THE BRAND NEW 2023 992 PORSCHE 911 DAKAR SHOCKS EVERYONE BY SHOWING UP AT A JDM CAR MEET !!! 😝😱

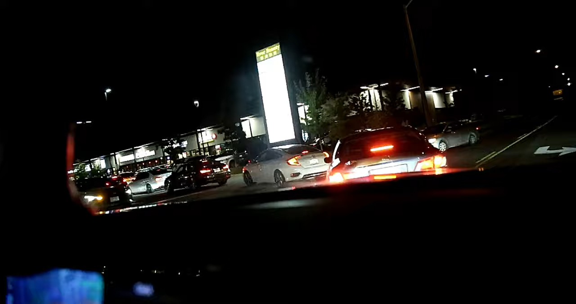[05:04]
It looks pretty packed I don't know where we're gonna park Right now We could park behind and walk in But So we're at this car meet you guys It's gear up The one we saw Where we saw the white CGT